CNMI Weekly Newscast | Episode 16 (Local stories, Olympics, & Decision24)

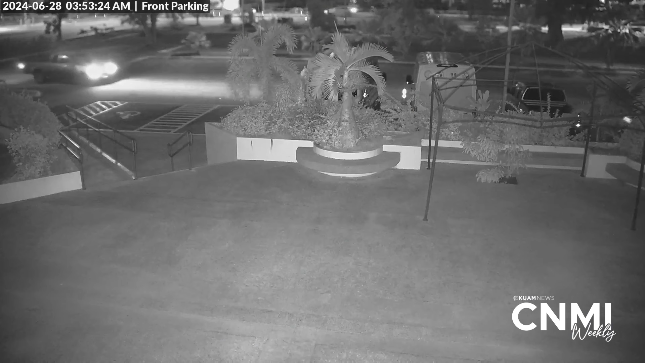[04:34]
appearing to show a truck picking up a gas container the department of public safety says they've identified a suspect in the stolen shutters case
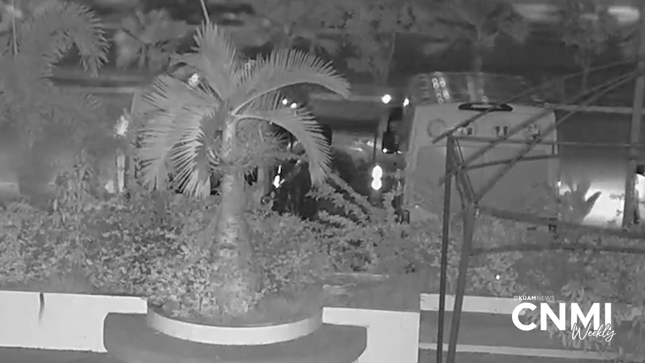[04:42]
the june incident remains under investigation the library has this message for those responsible and if these people that are out here um